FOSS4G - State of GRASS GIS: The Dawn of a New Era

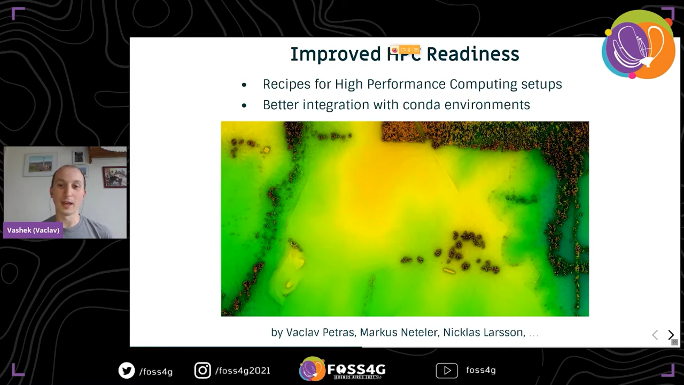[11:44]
And included some of. Some recipes to actually build it. And we. Have a better integration. With conda environments. And that's hopefully an ongoing trend. And it will get even better. There.
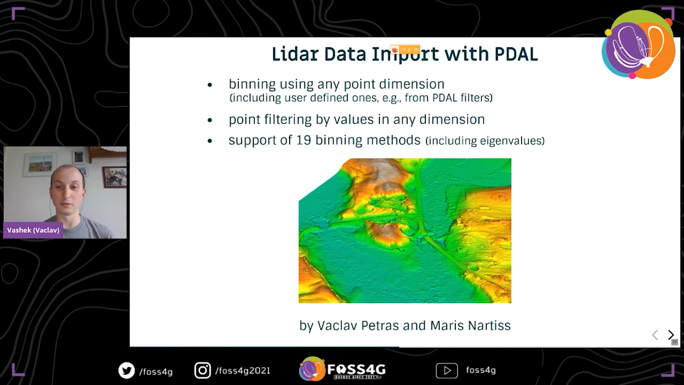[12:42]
Than the original. Original one. Not only. Thanks to PDAL. But also. Thanks to. The additional. Point filtering. And. Binning. Methods. We included. We updated our. Code to support. Latest.